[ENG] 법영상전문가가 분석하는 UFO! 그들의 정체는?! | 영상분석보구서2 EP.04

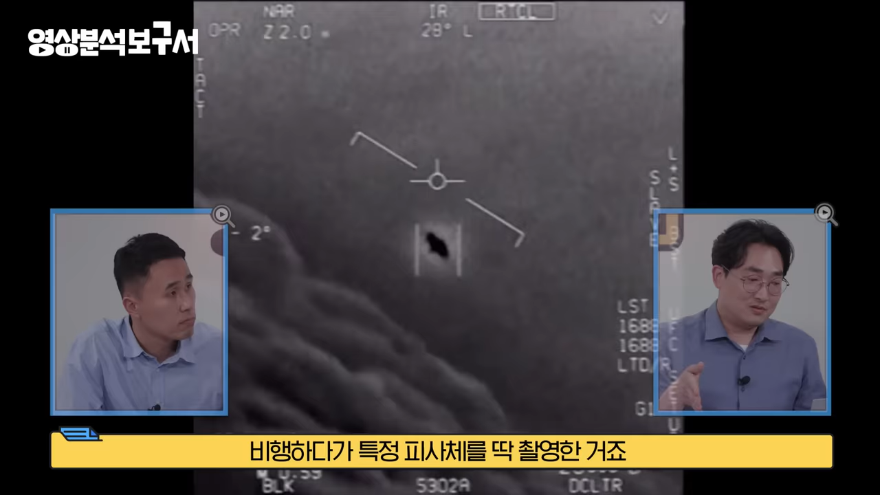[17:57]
비행을 하다가 특정 피사체에 대해서 딱 촬영을 한 거죠 모양이 딱 근데 우리가 아는 UFO 네 레이더로
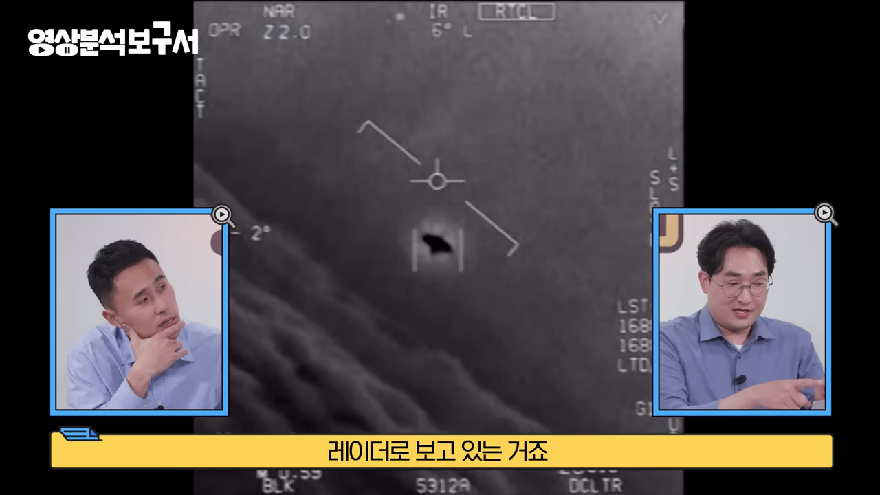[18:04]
보놓고 있는 거죠 레이더로 우와 모양이 근데 너무 저건데 UFO
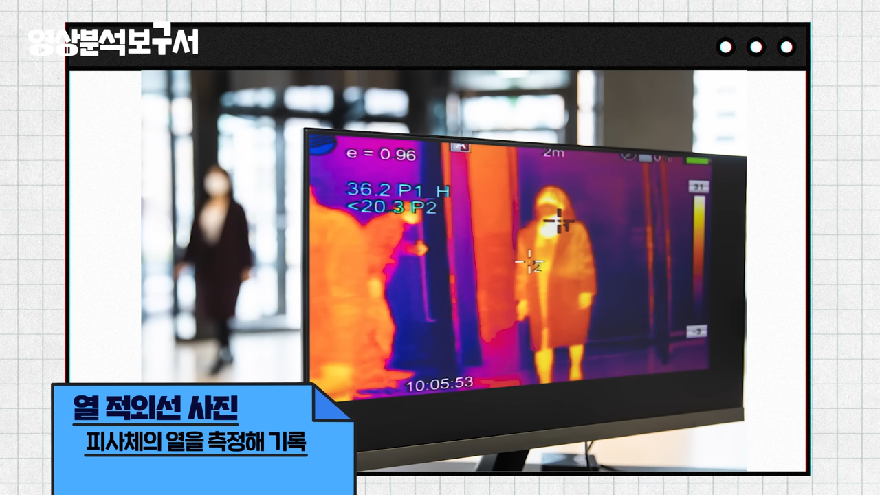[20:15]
기록하는 장비가 열 적외선 영상이라고 보시면 돼요 여기서 말하는 IR은 열을 기록하는 장비
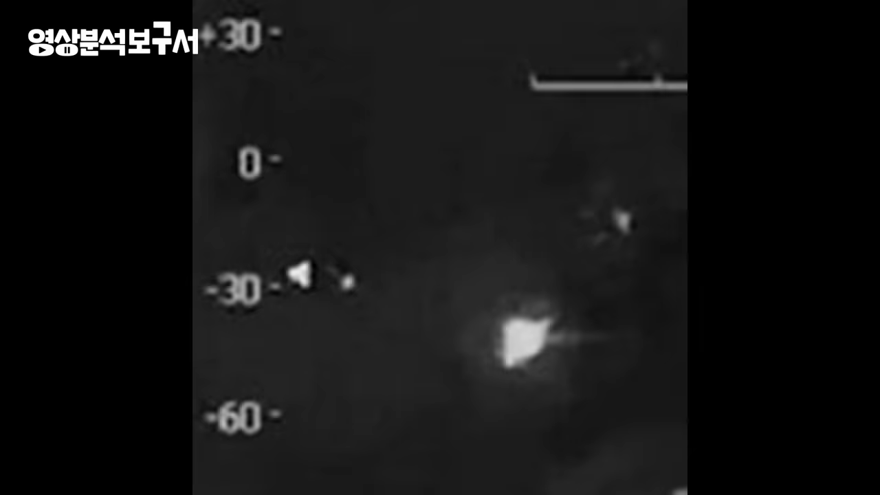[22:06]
헬기 같지 않은 UFO로 기록이 돼요
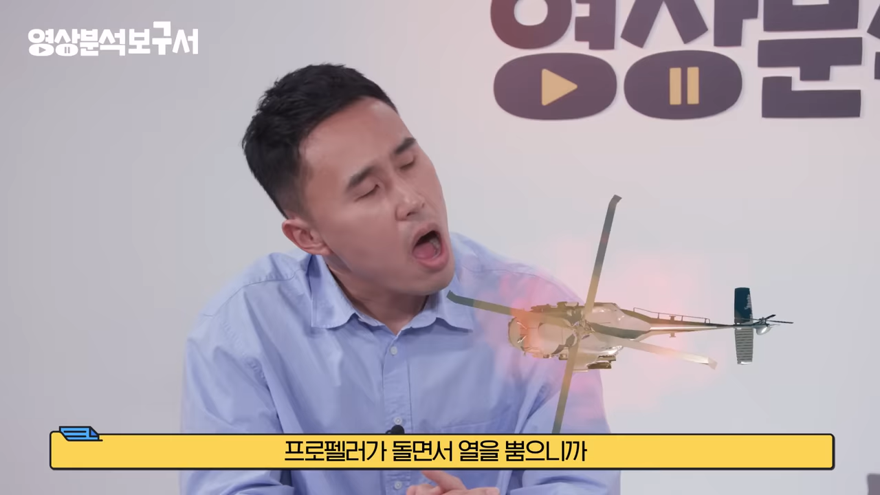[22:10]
아 이게 막 돌면서 열이 이렇게 이렇게 네 동그랗게 나오나 봐요 네 그렇기 때문에 이 미 국방부에서 미확인 물체라는 거에 대해서 지금 보시면
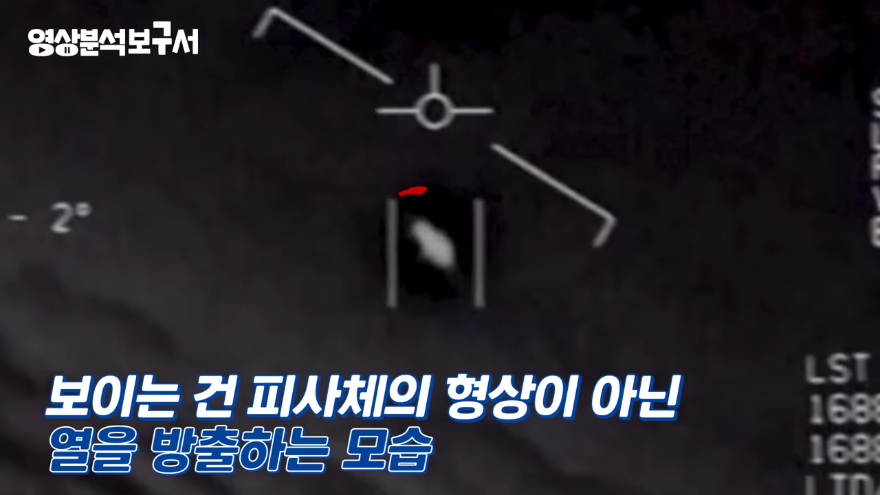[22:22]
이 형상도 외곽선이 아니라는 거예요 열을 방출하고 있는 형상 형상이라는 거예요 네 그러면 이 안에 뭐가 있는지 모르는 거예요 아 그럼 저 아이의 정확한 모양은 알 수 없네요 우리가?